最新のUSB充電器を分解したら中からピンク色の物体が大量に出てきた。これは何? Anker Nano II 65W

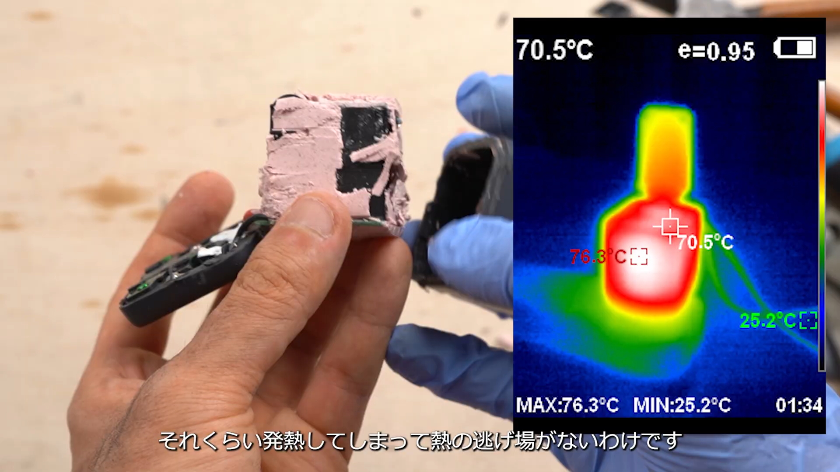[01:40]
On screen: spot 70.5°C, max 76.3°C, min 25.2°C
発熱してしまって熱の逃げ場がないわけですなのでこうしたシリコンを中に詰めて少しでも熱伝導性を高